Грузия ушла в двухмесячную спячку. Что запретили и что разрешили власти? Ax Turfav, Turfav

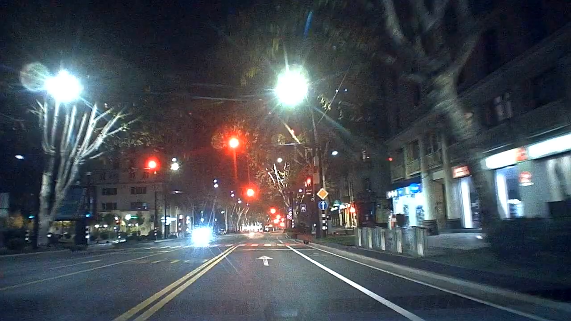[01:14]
Ссылка на сайт дана в описании под этим видео. Вот так выглядит сегодня Тбилиси в часы запрета на передвижение граждан. В видео звучит песня «Ах, турпав, турпав» в исполнении Марины Бибия.